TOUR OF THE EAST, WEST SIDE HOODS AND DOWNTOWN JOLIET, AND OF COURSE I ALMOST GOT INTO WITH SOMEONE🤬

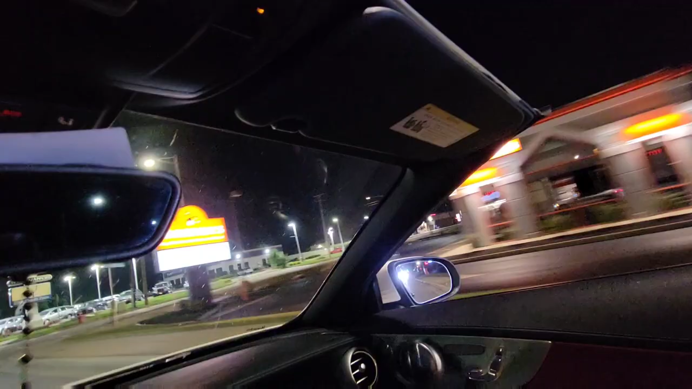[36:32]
sophisticated street food what they ain't never eat there red crab some of y'all know about that i hear it's good there ain't never been there though